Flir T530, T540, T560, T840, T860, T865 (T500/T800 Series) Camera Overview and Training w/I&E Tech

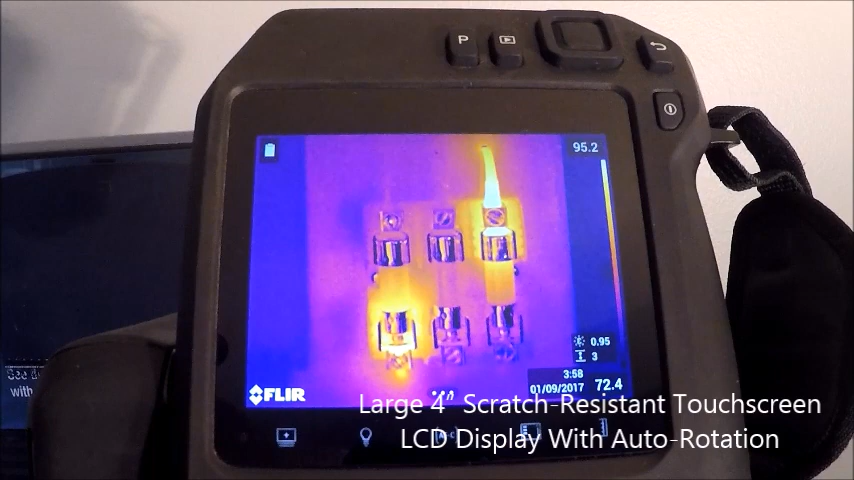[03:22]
But right off the bat here, we have our on off button on the camera. This is a back button or an escape key. So if we get into the menu options, we want to back out. We hit that back button. And then our up and down, left and right center select toggle is for selecting menus and options on the camera. So we can also do that by touching the screen here and bringing up menus and selecting whatever it is that we want.
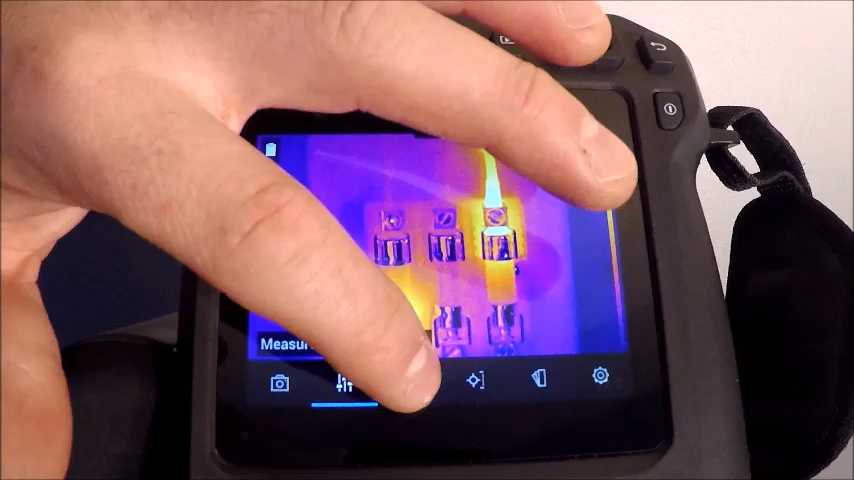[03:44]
And then backing out by touching the screen or I can select
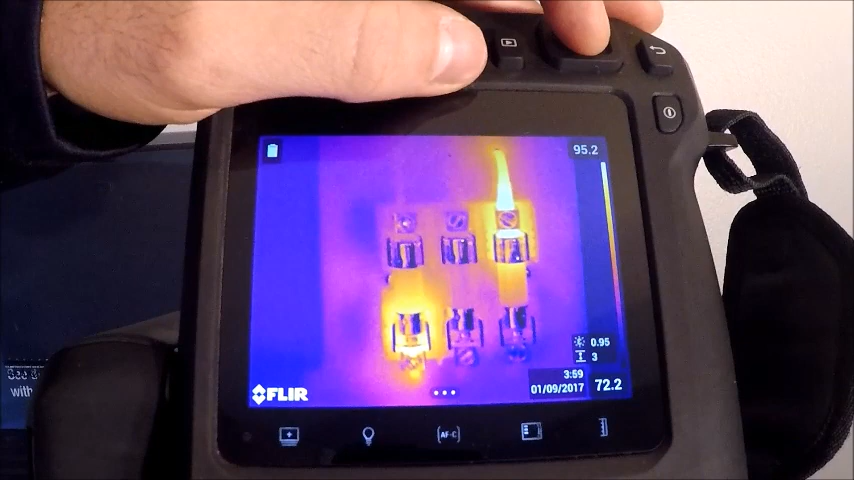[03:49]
by hitting the button up top and then backing out of it. It can be nice to have both options. If you have gloves on or dirty fingers, you want to get your four inch screen dirty. Going from top to bottom and left to right, our P button here on the top left is a programmable button. We have two of these on our T500 series cameras. That's basically a custom shortcut key. So it's designed for each user's preference. If we want to set something on that menu,
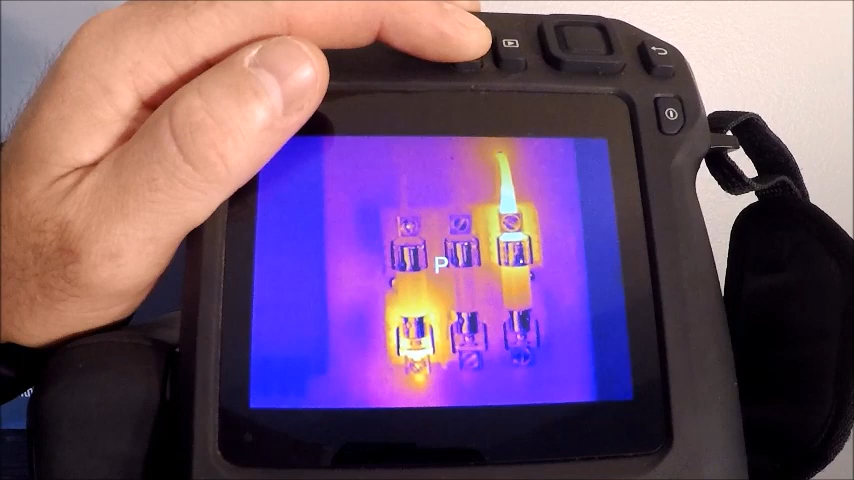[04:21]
we're going to hold the P button down until that circle on the center of the screen makes a full loop. And then it gives us a handful of different options that we can select between from single shot to video, different color palettes, temperature ranges.
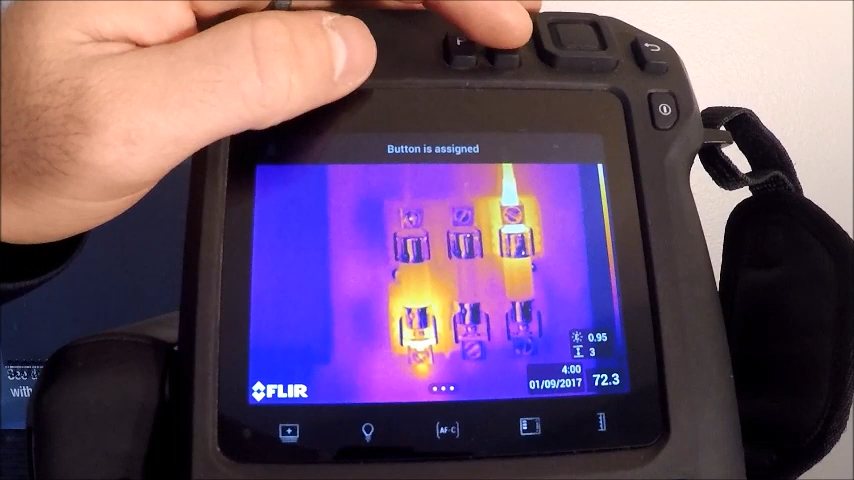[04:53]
The next button over is our playback. So if we want to view the images and videos stored on the SD card, we just hit that play button. The other feature of that is if you hold that down for longer than a second, it will do a non uniformity correction or an instantaneous calibration on the camera, which can be key if you're switching temperature ranges and you want to ramp up the speed of your calibration so that your readings can be more reliable quicker. You can hit that button for longer than a second.
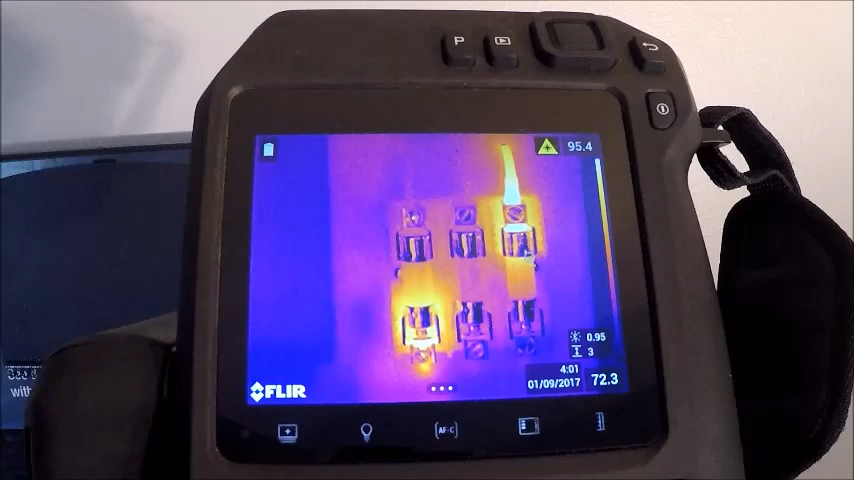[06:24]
As I mentioned earlier, you have a manual focus mechanism as well as an autofocus mechanism. Well, this will allow you to continuously autofocus as you scan a plant. You don't need to hit any buttons on the camera and it will automatically focus for you. I can turn that on and off just by tapping the screen.
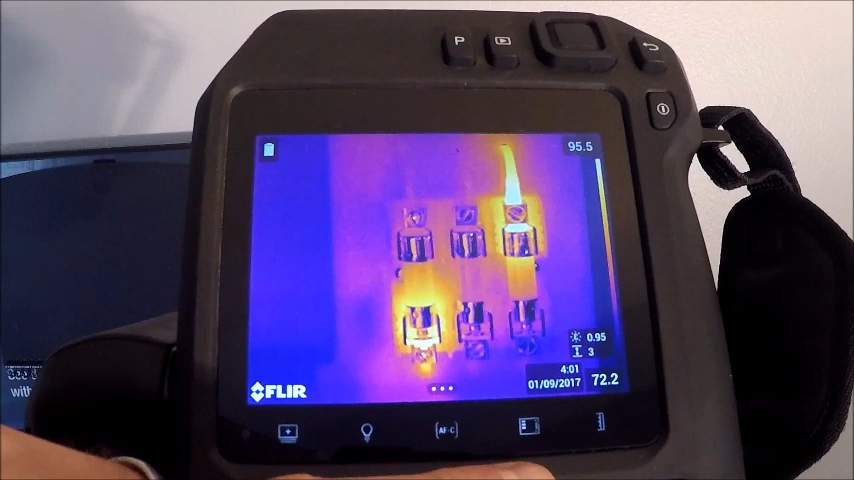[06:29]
That can also be one of the settings in our programmable buttons as well. The next button over is to hide our overlay or our graphics on the screen. If we wanted to view the components and just see a nice clear image, we can hide all our graphics on the screen. Our next one over here is our auto to manual temperature scale adjustment. So as I tap that, now I can go on the screen and toggle up and down to widen my range or
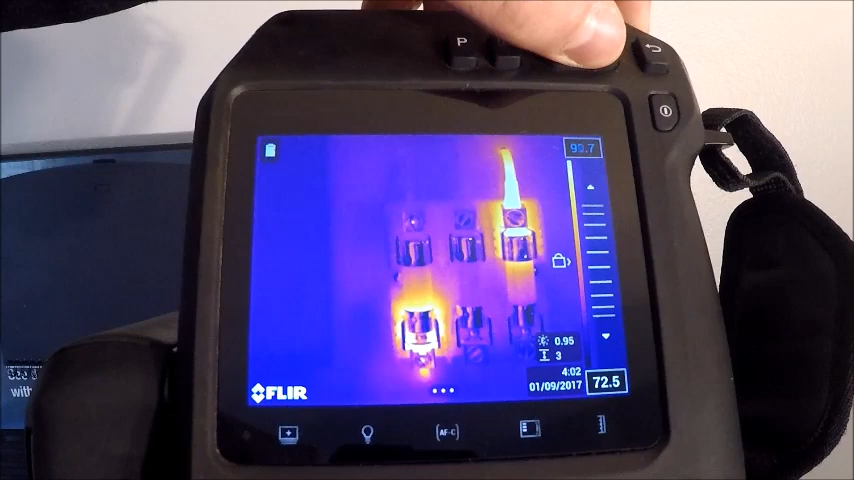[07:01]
tighten my range to create more thermal contrast on our image. If I want to back out of that and get back to our autofocus or switch down to the bottom.
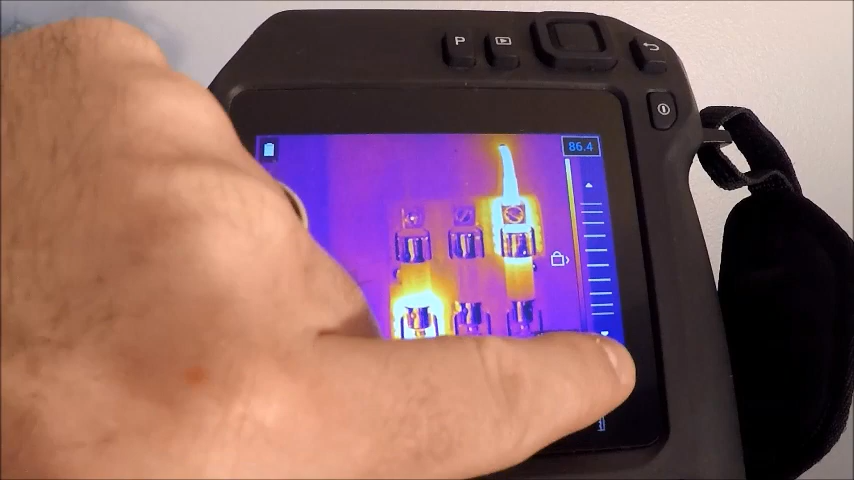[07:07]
As you can see, I can toggle between the two or I can
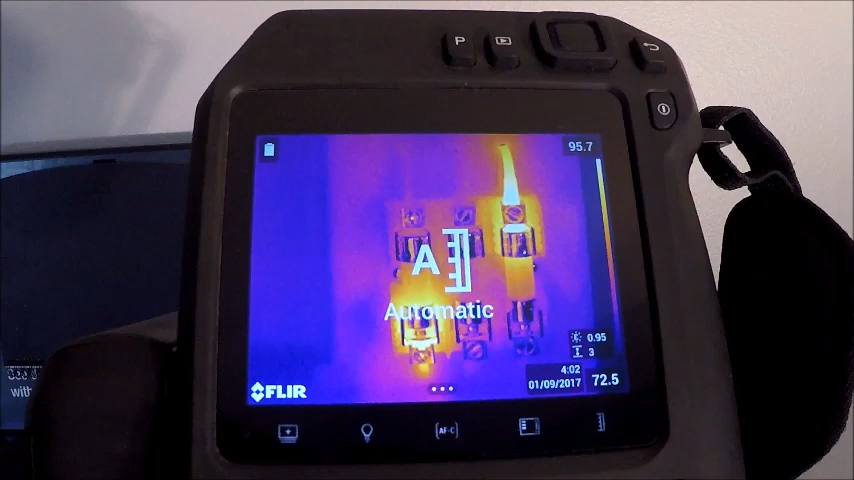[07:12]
switch back to my auto temperature range by tapping that button again. Another neat feature on the T500 series that's just been added.
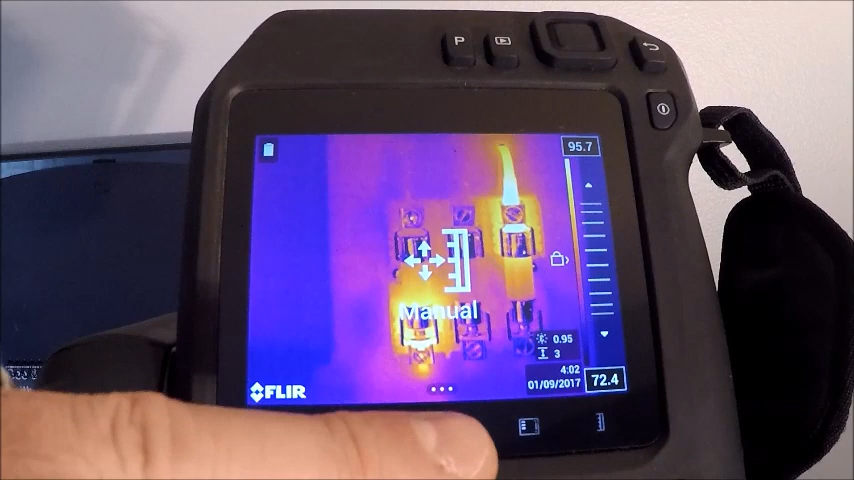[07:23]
If you tap that button and go to manual focus and then you tap a portion on the screen, it will automatically set your level and span based on your point of interest.
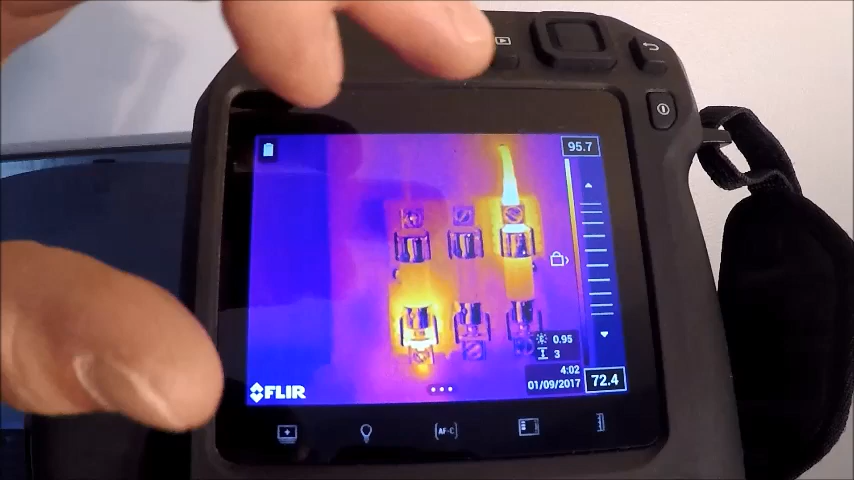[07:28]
So if I see a hotspot here on a connection and I hold that button down,
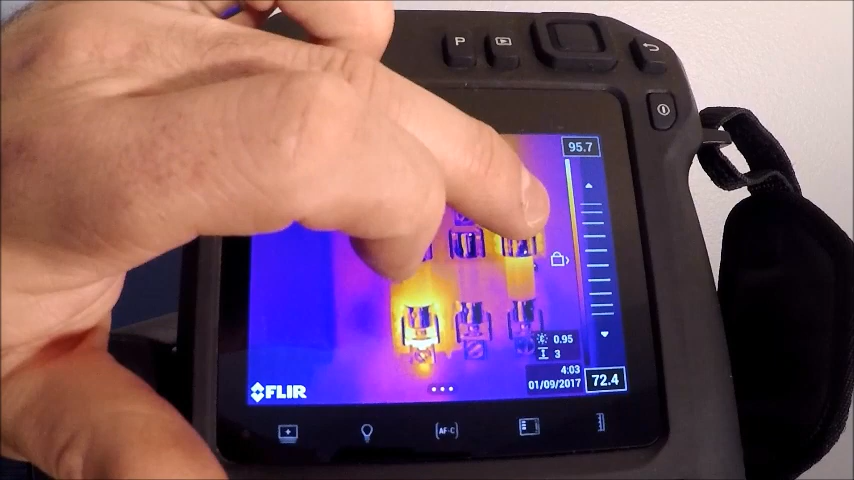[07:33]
it will automatically adjust based on the point that I hit on there. So you can see that my temperature on the top end and bottom end change based on the component I was looking at.
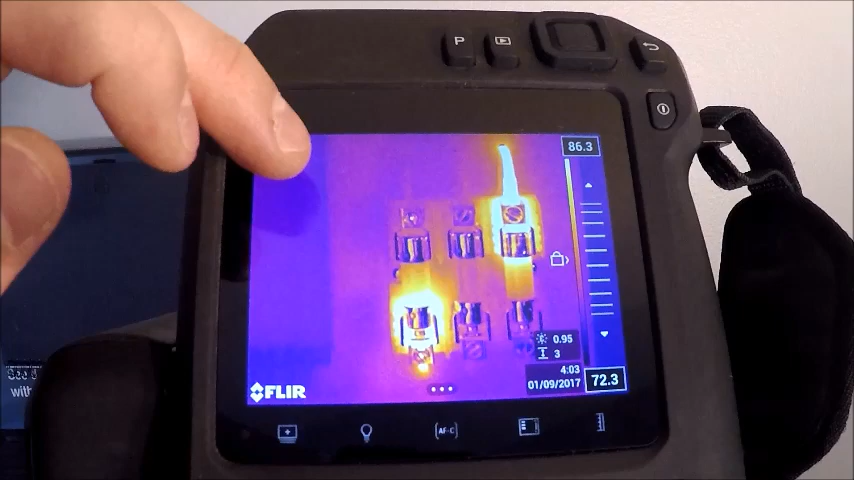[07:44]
If I tap something out here, it will automatically adjust to that.
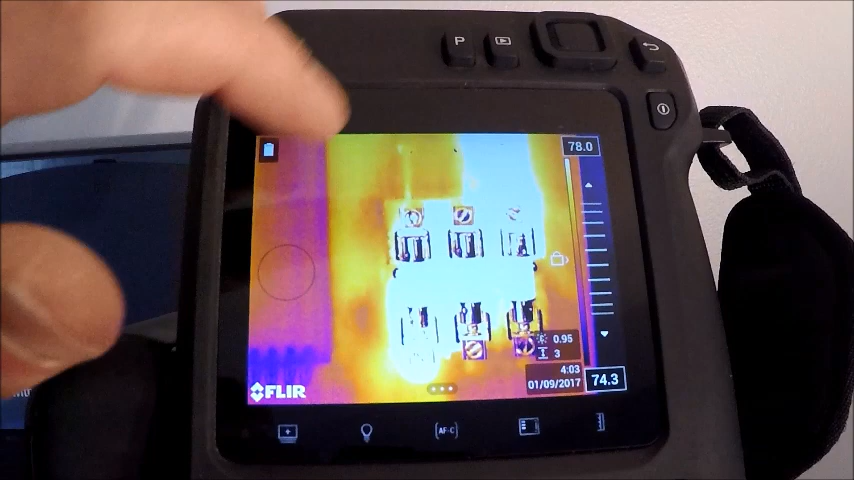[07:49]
Again, that's not a very good image.
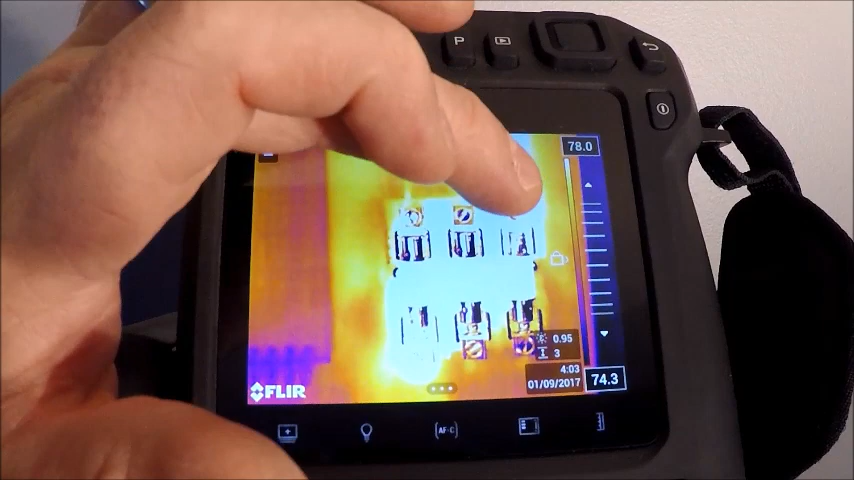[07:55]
If I tap back onto here, it will automatically set that scale again for me.
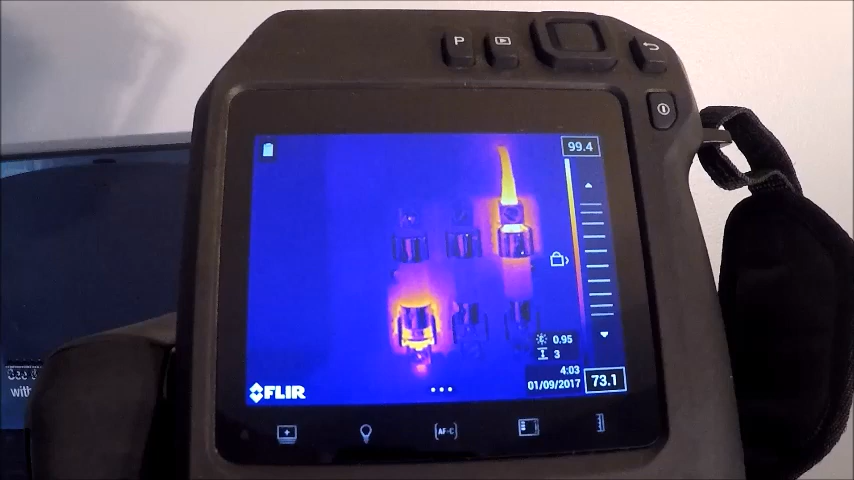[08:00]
Now we're going to get into our menu options on our T540 camera.